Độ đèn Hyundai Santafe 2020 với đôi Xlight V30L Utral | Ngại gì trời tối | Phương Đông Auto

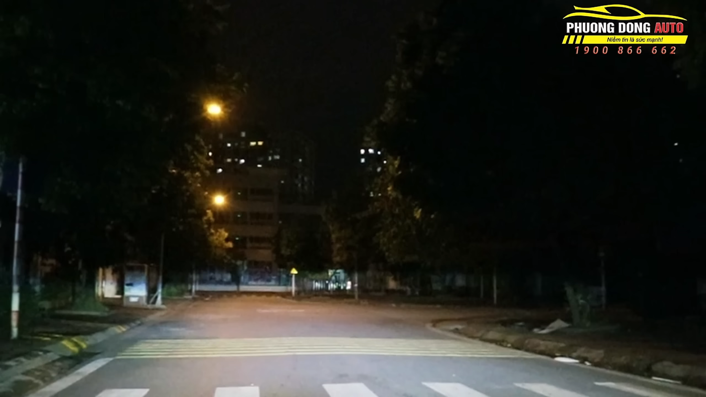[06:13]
Có nghĩa là ánh sáng khi mà chúng ta đi ấy, nó sẽ không bị co gọn vào một điểm và sẽ tản ánh sáng ra.
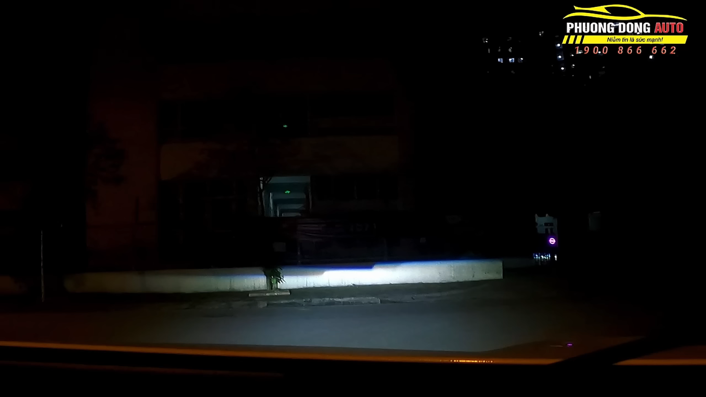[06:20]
Ở đây thì cái máy quay nó vẫn chưa được, khi ngồi bên trong xe ấy,
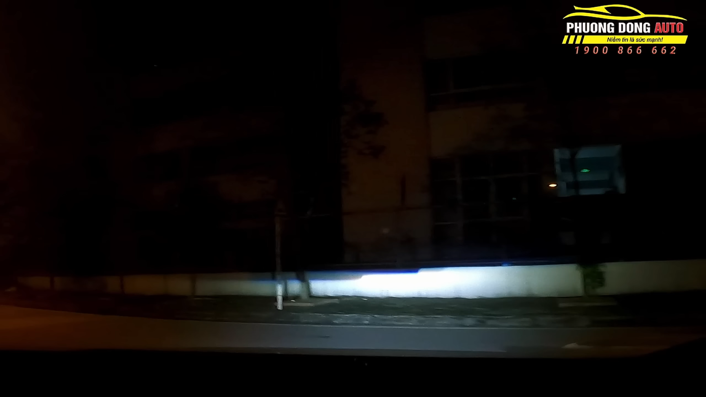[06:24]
nó vẫn chưa được hiển thị được hết được cái, tại vì nó có một phần là đèn đường, một phần ánh sáng hất vào. Còn chúng ta thấy là đèn đường rất là sáng luôn, nhưng mà cái ánh sáng của dòng này
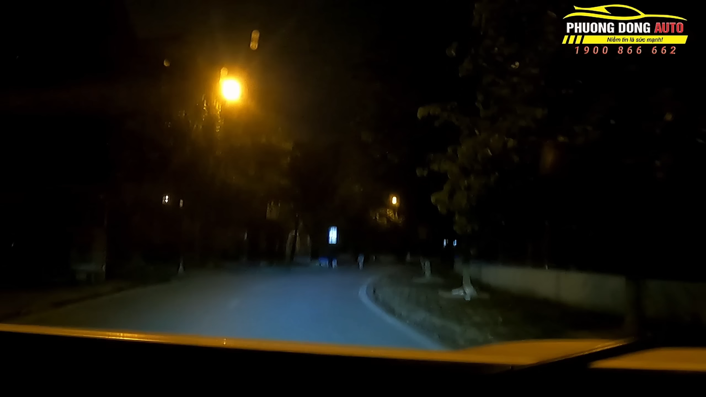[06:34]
nó càng sáng hơn nữa và nó tản ánh sáng ra xung quanh của cái đường của mình, đi khá rất là an toàn, rất an toàn luôn. Các bạn để ý là cái người đằng trước ấy, đó, rồi cái phi đường này,